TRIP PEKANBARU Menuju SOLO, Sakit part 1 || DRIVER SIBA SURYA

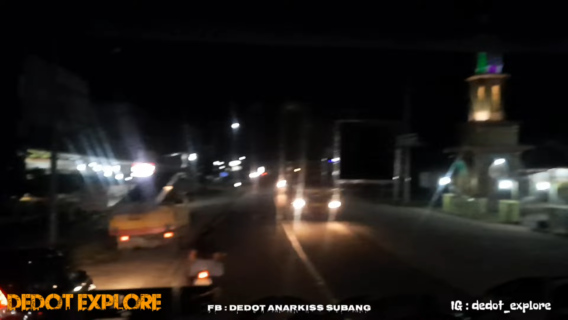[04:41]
Memasuki daerah pematang rebab. Daerah. Jam 9 malam guys. Tetap santuy, tenang dan kuasai perjalanan langit malam.